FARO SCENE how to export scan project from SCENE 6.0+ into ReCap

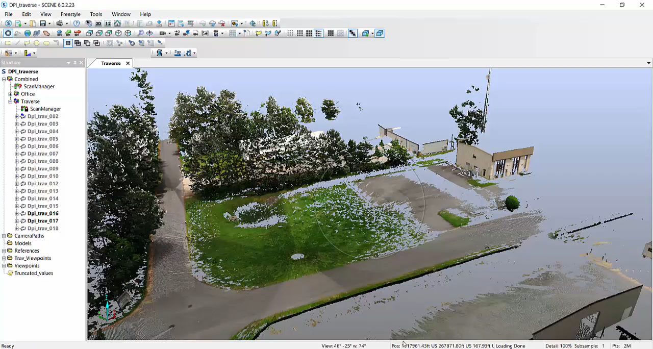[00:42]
there's a chance that you actually lose some detail in the actual scan I have a project that is finished over here it has been registered to ground coordinates so if you notice I have my easting my noiting in my elevations all in ground coordinates you'll notice at this corner over here
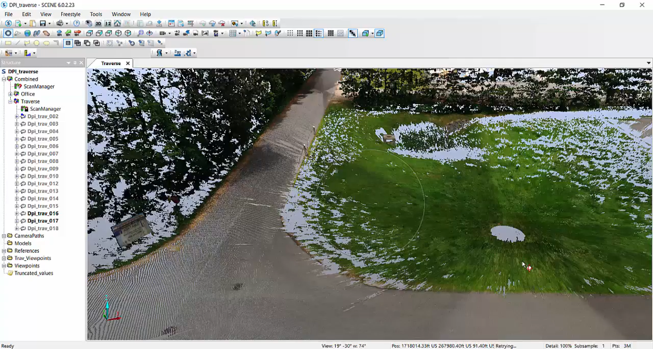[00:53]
does have missing data of course because I didn't really focus on the grass areas but I did
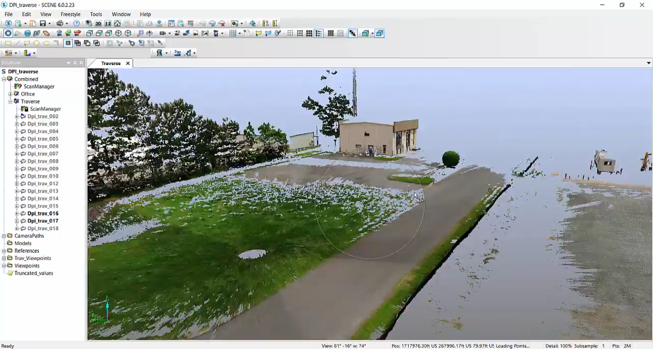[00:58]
capture the road coming from over there making a turn over here in the intersection
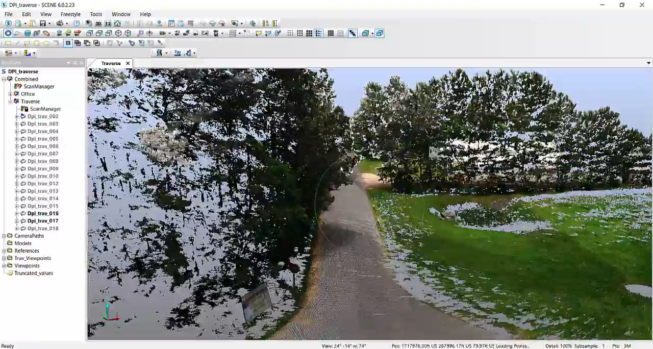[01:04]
and kind of continuing down the road over here again for speed I am keeping this video short and also only showing part
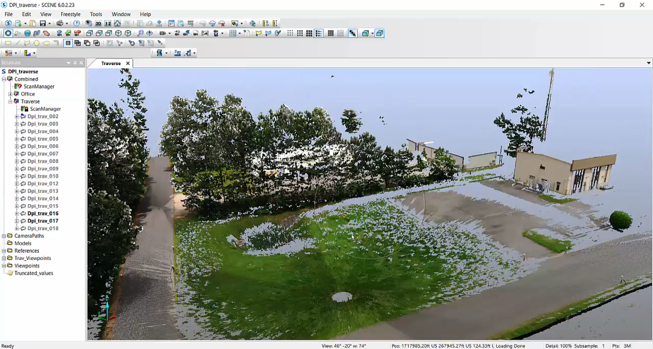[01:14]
of the project but if you want to do a little bit less work you might run into a the problem which is inherent I think to the latest scene 6.0
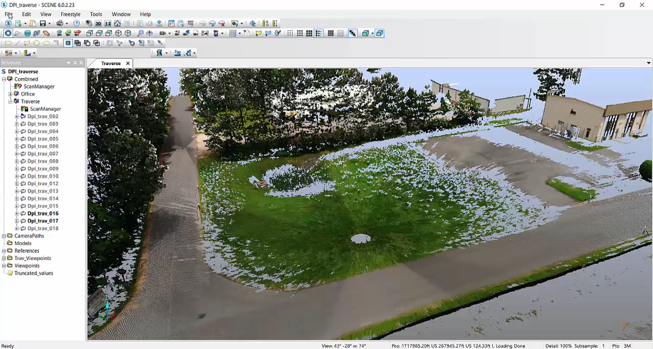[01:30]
or even the versions before that where if you want to finish and you're done with a project and you go into file you hit scan project and you are used
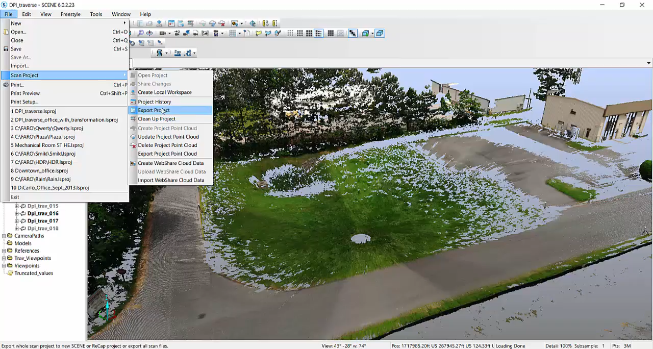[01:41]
to going to export a project into the RCP file format which would you know create your recap file you might actually find out that if you have a huge project like I do where I have 40 or 50 scans of high density when you export it you might actually lose detail what I mean by
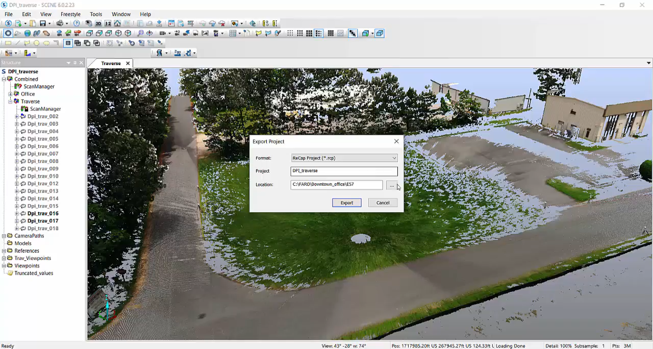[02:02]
that is let me show you I actually have prepared
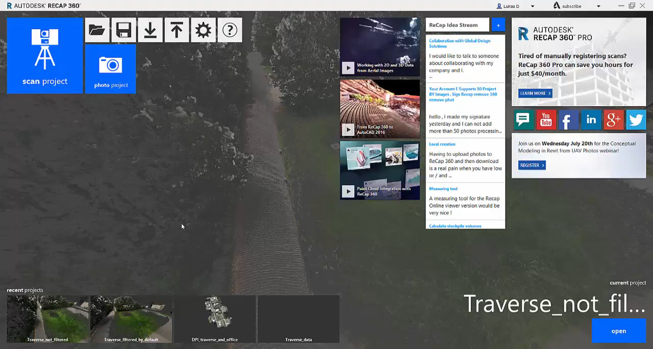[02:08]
a sample set so here's a sample of the same coordinate or the
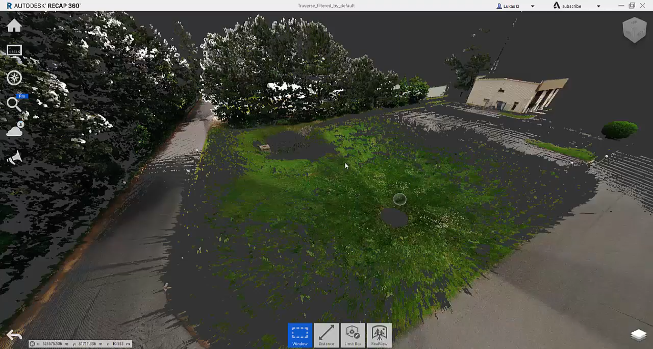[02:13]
same scan data that you saw in scene that we're looking at over here
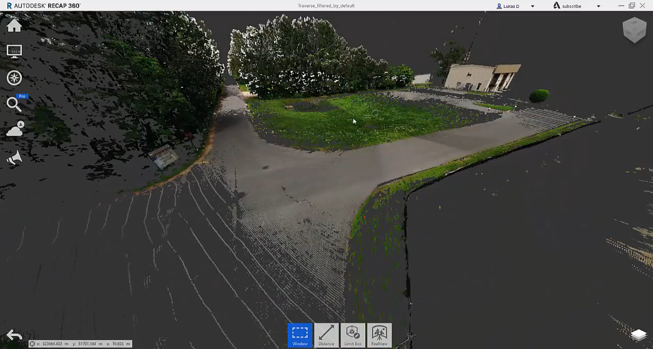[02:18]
so if you look at the data it is the same but it is remarkably
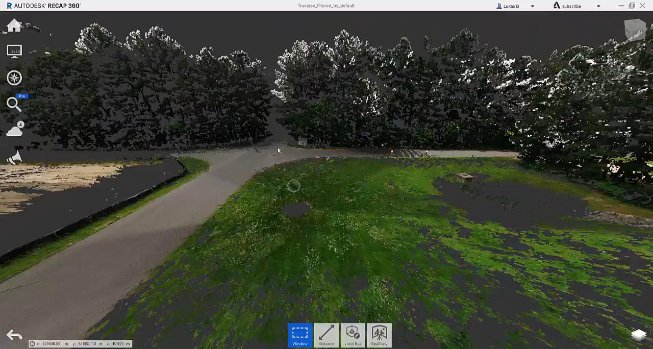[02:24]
missing this data on the very edge of the
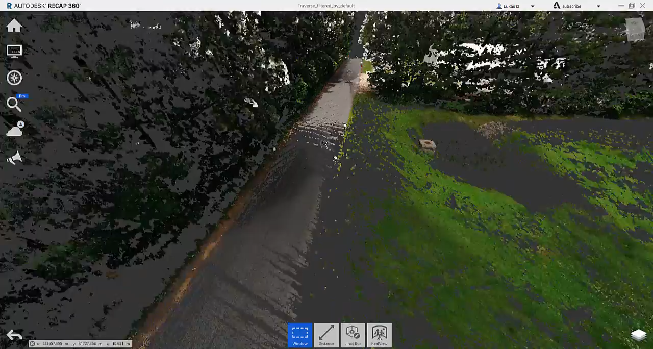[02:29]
reach of the actual scanner so there's very little or very sparse data that we're
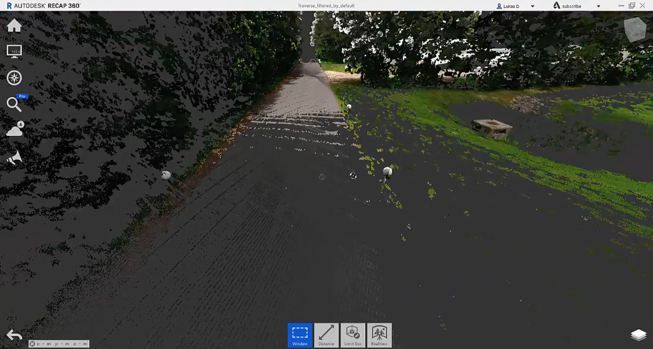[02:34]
looking at over here where the two scans which there was one scan over here and another scan
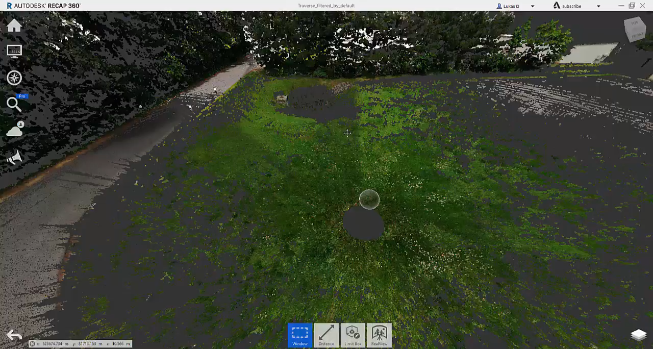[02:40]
right over here you know you would expect that they overlap if you look at scene
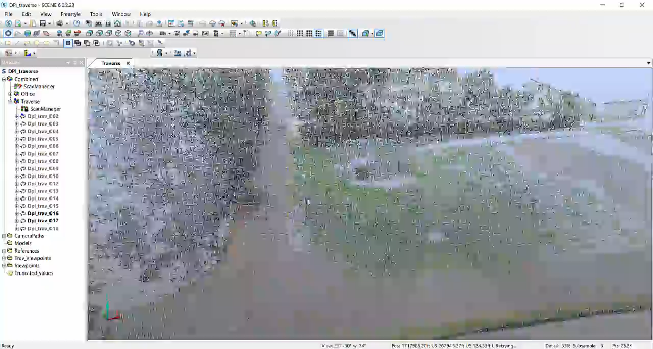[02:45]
scene looks like it does a better job with overlapping
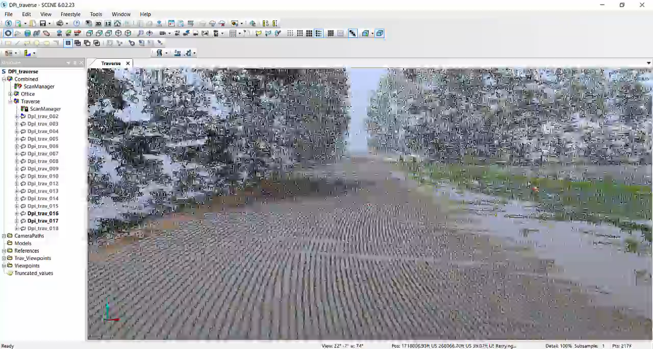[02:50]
the data and there is more of it and this was something that always bugged me and
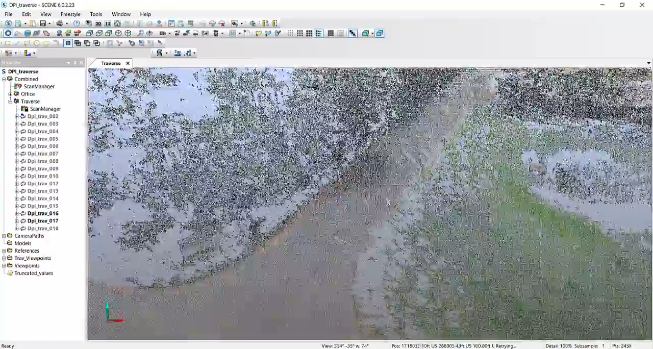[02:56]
bothered me and thought I'd give you a how to fix this so again
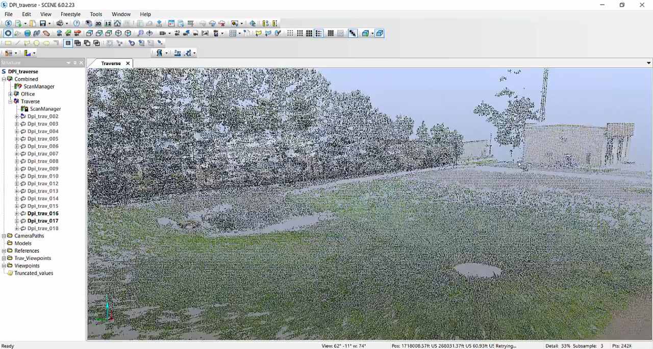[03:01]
if you proceed at this moment to go scan project export project and go into the RCP
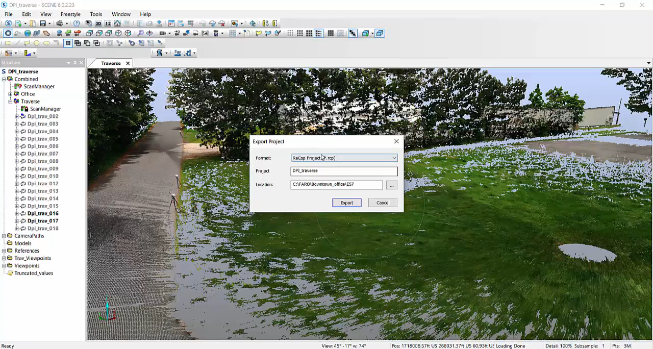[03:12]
file format and create your own folder and export it I'm not going to get into that detail but give it a name you might or actually might you will end up with something like this where if you do it my way I will show you this is the proper way of doing it if you notice this
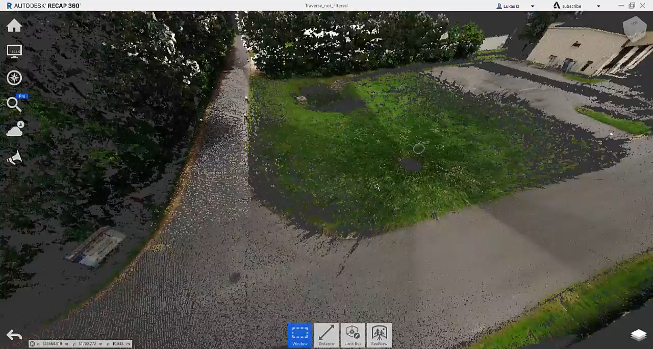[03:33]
is exactly the same data also in recap except
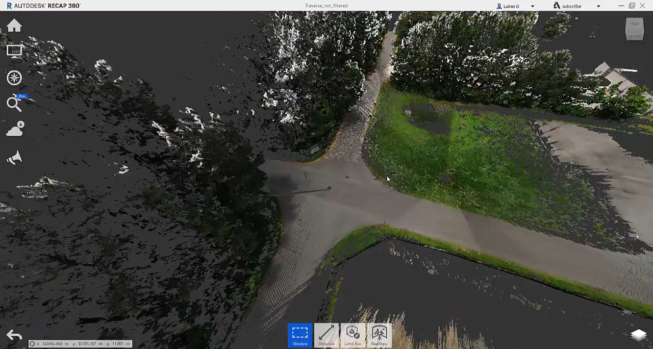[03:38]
I'm not missing as much data as I was before and the reason behind
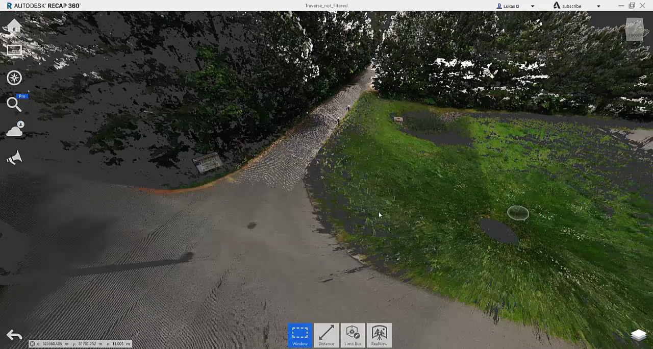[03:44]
that is if you go and actually create manually and we will call this Traverse